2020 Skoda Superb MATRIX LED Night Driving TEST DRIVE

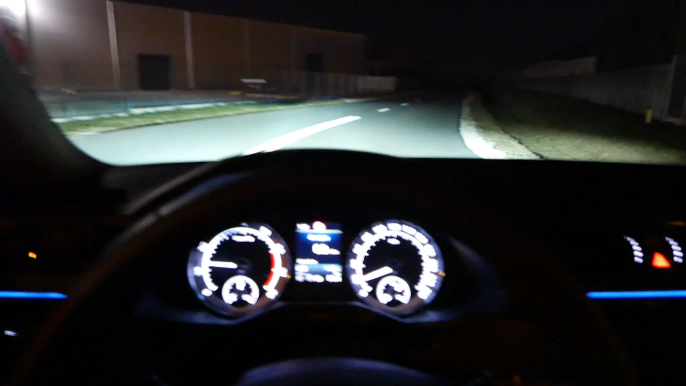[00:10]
To są światła mijania, rzecz jasna. No i teraz rozświetliły nam się, jak widzieliście, światła drogowe.
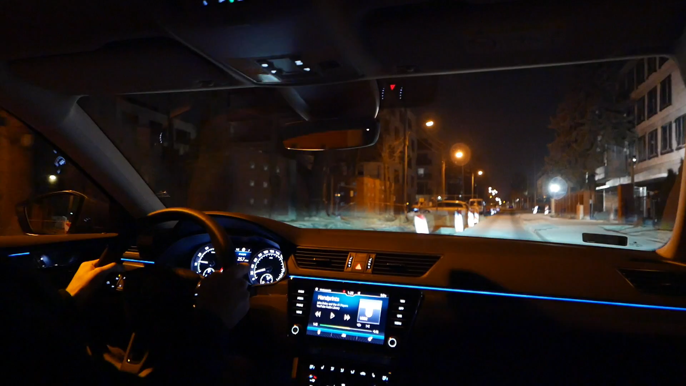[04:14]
Pierwsze wrażenia, jak się wyjedzie na ciemną drogę, są takie, że światła nie świecą w tak nieprzyjemnie niebieskawy sposób jak reflektory LEDowe Passata B8.
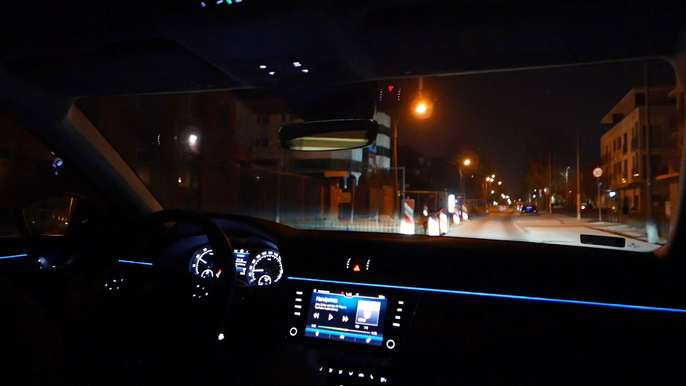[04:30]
A że mówimy o rywalach, bratobójczym pojedynku w segmencie, no to będziemy porównywać te reflektory. Co prawda nie wiem, jak spisują się reflektory w Passacie B8 po liftingu. Odnoszę się jedynie do wersji Volkswagena Passata przed liftingiem. Tam znam dobrze te reflektory LEDowe. No, one świecą dość jasno, natomiast mają taką nieprzyjemną, niebieskawą temperaturę barwową i o ile może to nie przeszkadza, kiedy jest,
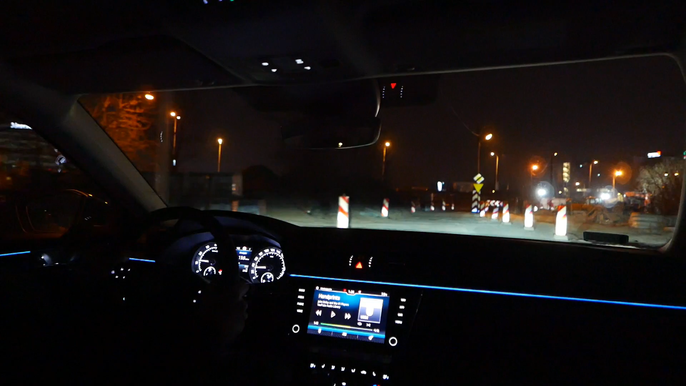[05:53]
No tu niestety, wiecie, mamy warunki. To jest tragedia, to co tu się dzieje w tym moim rejonie. Absolutna tragedia. Kiedy oni to skończą? Ponad rok już robią ten remont. Niedługo będzie półtora roku, jak się z tym bebrają. Oby to skończyli.
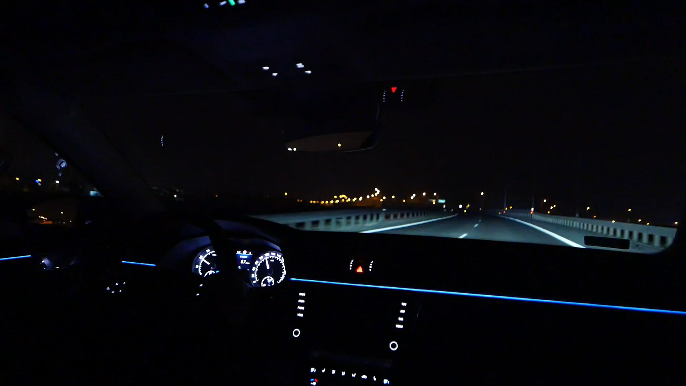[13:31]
Światła drogowe. Nie będziemy tu oślepiać ludzi, potem wam to zademonstruję. No nie wiem, czy ktoś sprzeciwka tam z innej strony nie będzie jechał. Asystenta też miał w planach sprawdzić, ale nie teraz. Natomiast robi wrażenie to faktycznie, jak się włączy tryb auto, dźwigienkę od siebie w stronę szyby. Rozświetlają się nam na boki.
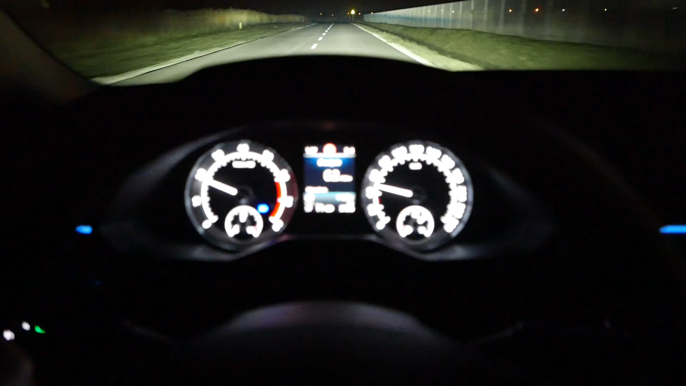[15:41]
No i teraz rozświetliły nam się, jak widzieliście, światła drogowe. No jesteśmy w trybie świateł auto. Trzeba przyznać, że robił wrażenie.
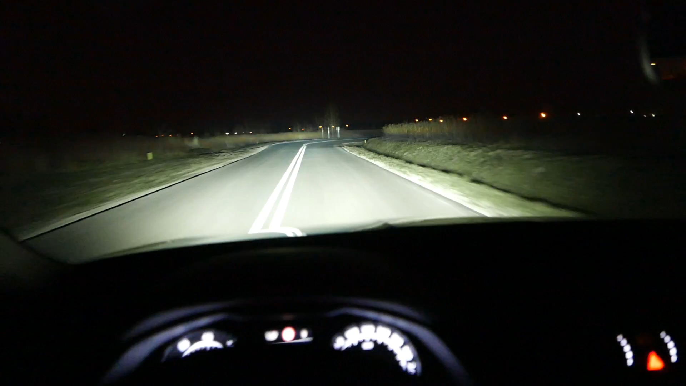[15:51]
Nie tylko na kamerze, nie tylko na filmie. Możecie wierzyć, że są bardzo, bardzo, bardzo jasne te światła. Zdecydowana poprawa względem przedliftingowej wersji. Trzeba zmieniać biegi, to nie automat. A teraz wyłączymy i same światła mijania.
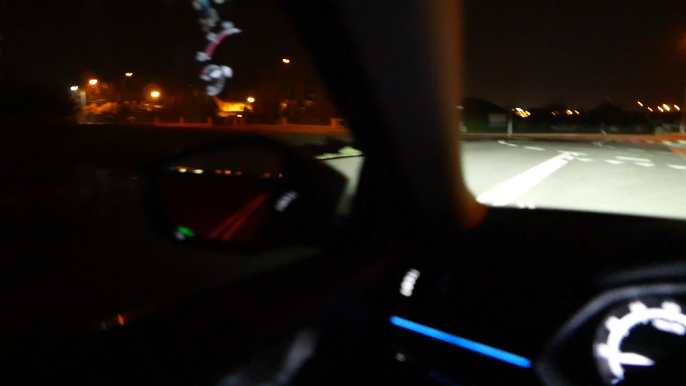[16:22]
To jak się zwalniamy, od razu doświetlane są też po bokach. Trzeba sobie radzić bez automatu, wiecie. Z automatem zawsze łatwiej się nagrywa test. To jest niewątpliwie ta duża zaleta skrzyni automatycznej. No dobra, mamy światła mijania. Teraz dźwigienkę do siebie. Za chwilę zobaczycie. I mamy światła drogowe w pełnej krasie. Teraz od siebie dźwigienka.
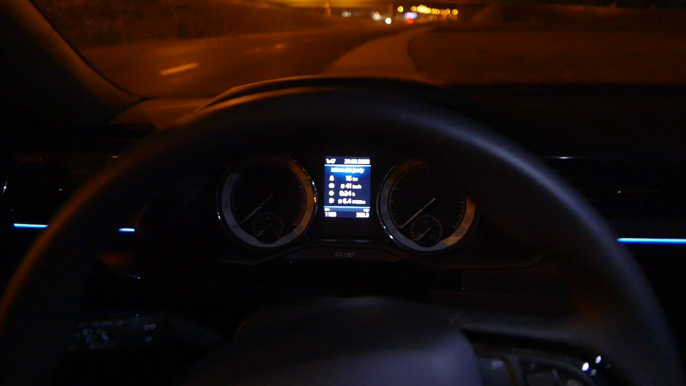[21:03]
Autopoziomowanie świateł. Oczywiście wszystko w automatyce, nie może być inaczej. No i ruszamy. No, widzieliście właśnie tu doświetlenie.
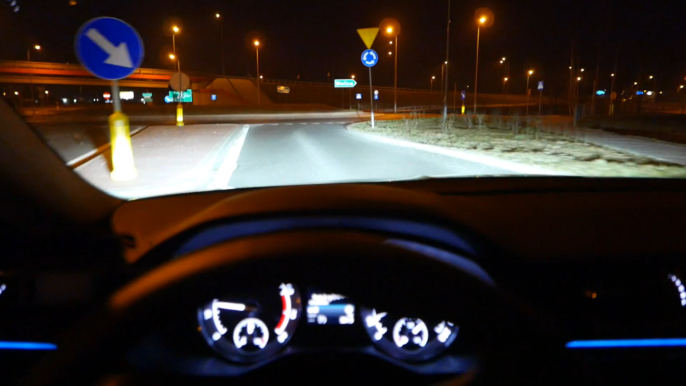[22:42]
No dobra, i chyba to by było tyle na razie. Tutaj nie mam jak wam za bardzo pokazać z tej strony, że ładnie też doświetla nam.
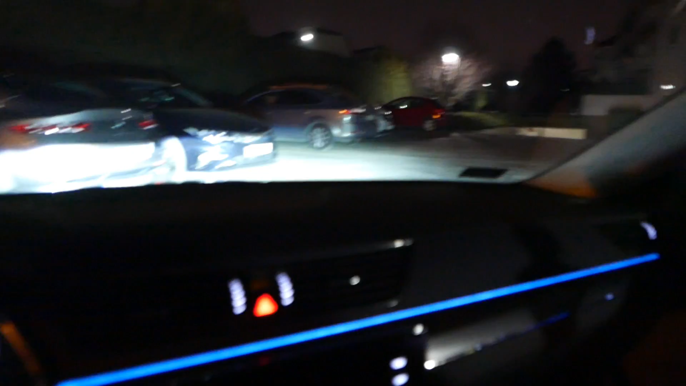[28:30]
zakrętów. Przydatna rzecz. No, myślę, że nikt nie powinien być rozczarowany tym oświetleniem, jakie daje Skoda w poliftingowej, w poliftowej wersji.